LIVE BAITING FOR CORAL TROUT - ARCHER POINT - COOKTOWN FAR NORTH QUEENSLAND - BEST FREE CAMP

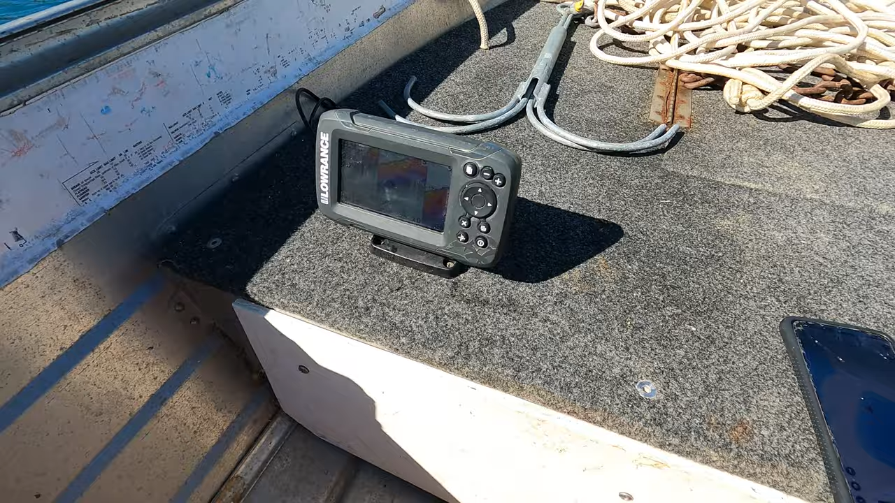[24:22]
some bait balls or anything on the sound. That looks pretty promising. Definitely pick up a couple of reef fish here, cold trout. Yeah, that looks nice there, bommy there. Bait fish on the bottom, holding down there.
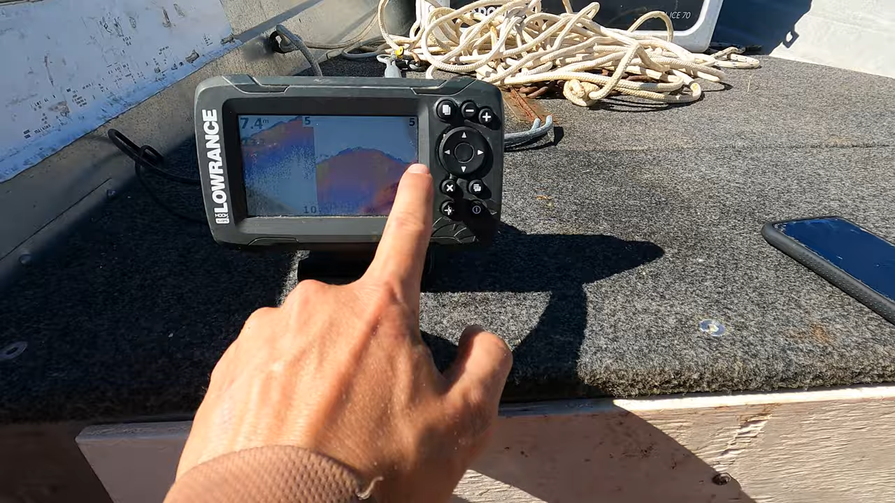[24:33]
I'm sort of on that ledge bit as well. So it's all about using your sounder properly if you're going to try and catch fish.